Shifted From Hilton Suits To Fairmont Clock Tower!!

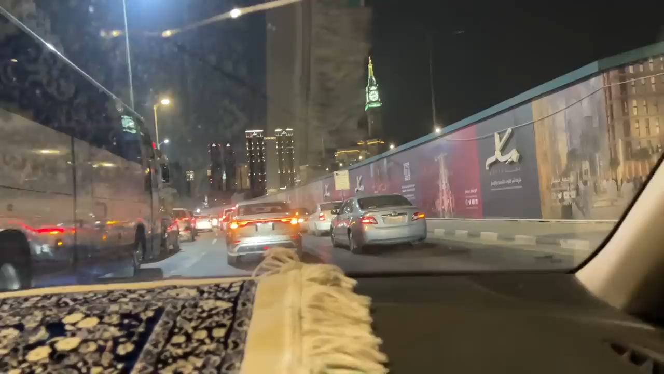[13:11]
शमन मास्क मस्जिद से इंशाल्लाह हरम के करीब पहुंच रहे हैं। अभी देखिए, अभी बिजी और रश बढ़ती जा रही है, ईशा की नमाज के बाद था,